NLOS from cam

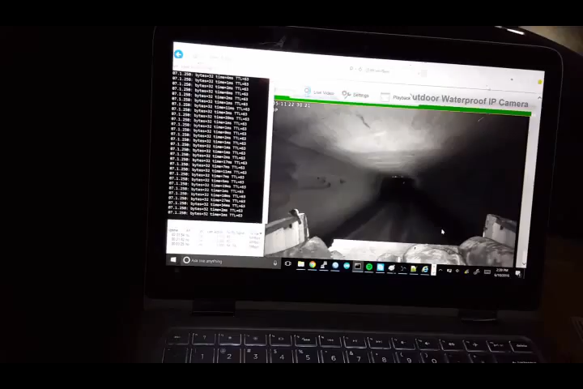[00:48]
Long while in. It's not quite symmetric.
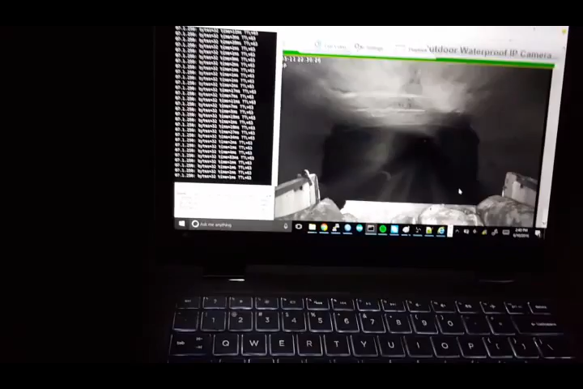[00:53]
Coming up on the other crosscut and I can see the reflector. And see the turn. I'm going to slow down. Coming into the turn.
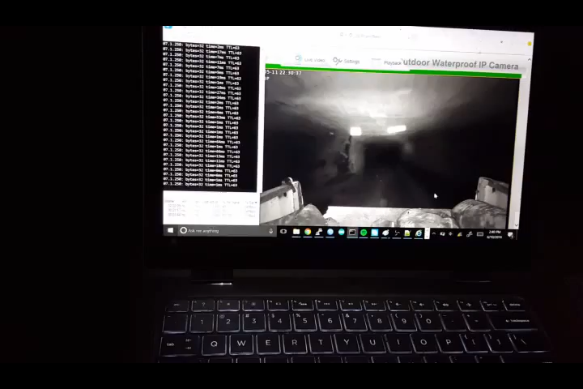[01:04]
Notice the truck around the corner.
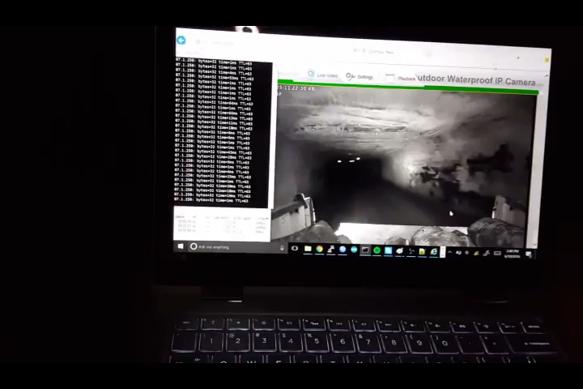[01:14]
Going around slowly now. How's your video feed? Video's clear. Here you have a signal of negative 76 currently. Now I'm completely around the corner. Not in line of sight now. I'm looking at truck.
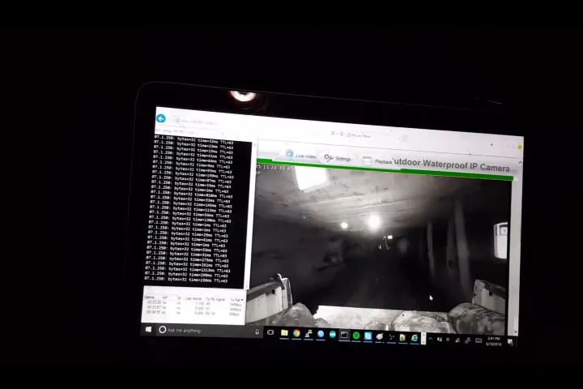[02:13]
We have a signal of 85. The truck is out there very good. Cut out. Now I have... 20 and close to left. Okay. The video is streaming clear. We have a signal of 86.
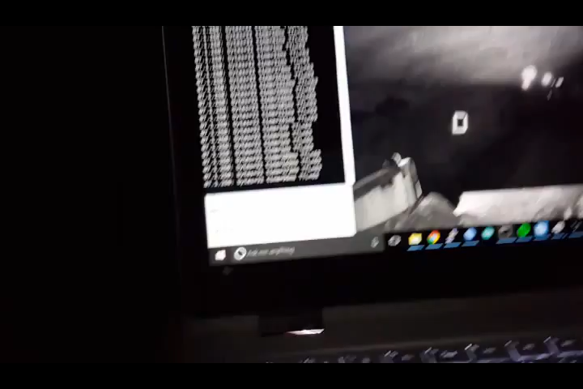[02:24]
Alright. I am easily 100 feet around the crosscut. Now I'm going into the... Towards the next crosscut. We have lost the video.